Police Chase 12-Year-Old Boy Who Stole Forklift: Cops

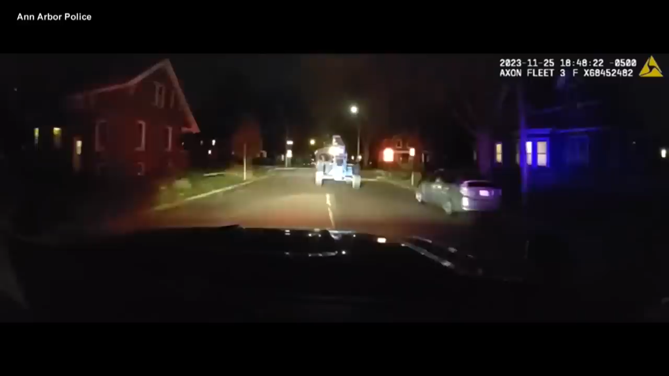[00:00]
Still going, just blew the stop sign of phone. Cops in Michigan spent 30 minutes trying to chase down a forklift that they say was stolen and being driven around by a 12-year-old kid.
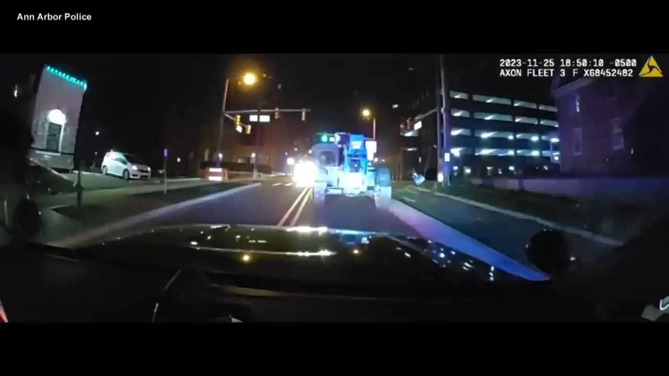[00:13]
The Ann Arbor Police Department released dash cam video of the pursuit. They say the vehicle was parked at a middle school and was left unlocked with the keys inside. A 911 call alerted police that a child was trying to steal the vehicle, and officers quickly started tailing it.
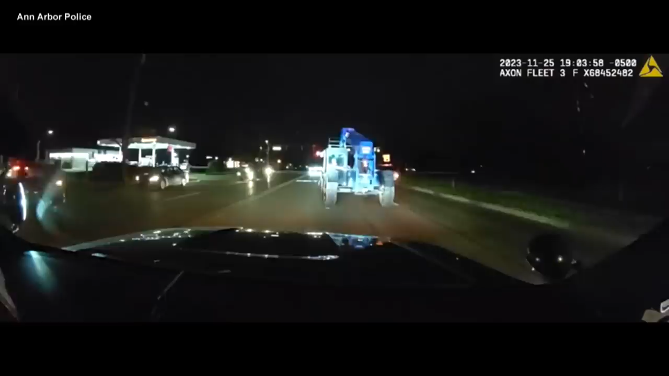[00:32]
The forklift wasn't hard to track because it was only going between 15 and 20 miles per hour through the streets of the city. But a 35,000-pound forklift driven by a 12-year-old can be dangerous at any speed. They say the driver damaged 10 parked vehicles and, fortunately, no people. When the forklift finally stopped, cops say they took the child into custody and brought him to the juvenile detention center.